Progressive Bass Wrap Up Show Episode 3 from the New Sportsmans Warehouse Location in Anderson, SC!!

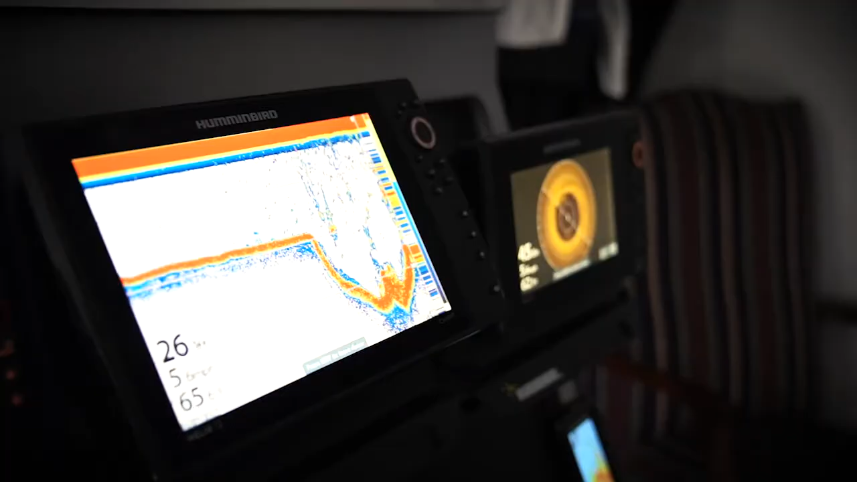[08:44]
If you've looked at the latest Hummingbird screens, you know anglers are seeing what's impossible just a few years ago.
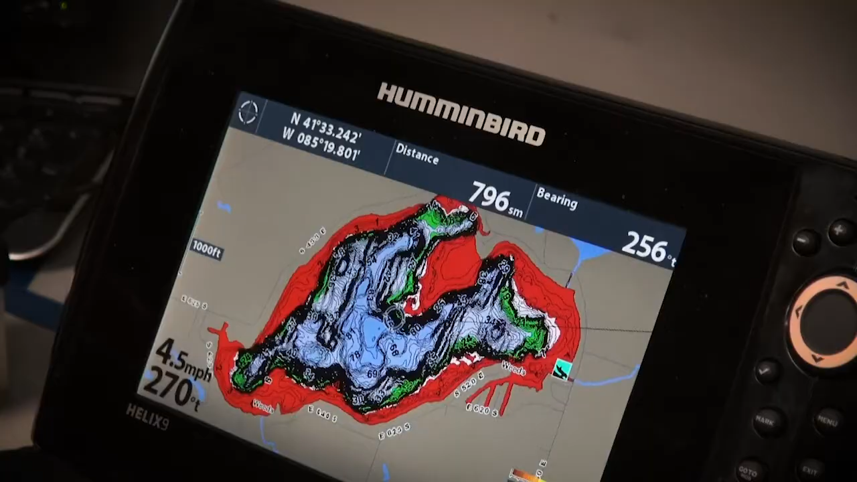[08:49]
Well, today it's in living color and reality. For over 40 years, Hummingbird has operated with one goal in mind,
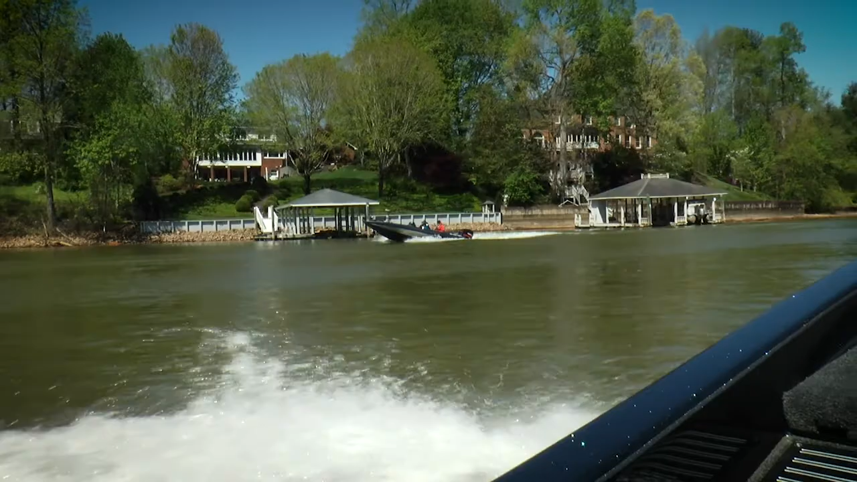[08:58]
create difference making days for anglers out on the water. Day after day, year after year, they've done just that.
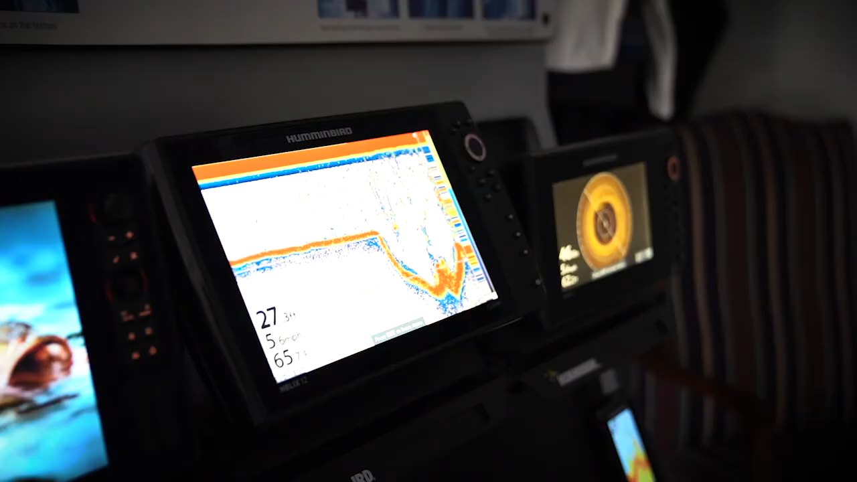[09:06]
It's no wonder they've become America's favorite fish finder.
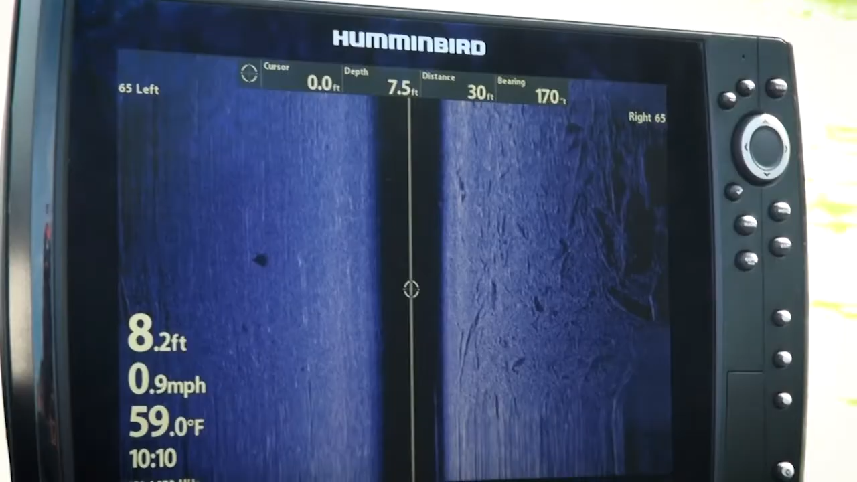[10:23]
On screen: water 59.0°F, speed 0.9 mph
They build products for tournament anglers all the way to the weekend pleasure boaters.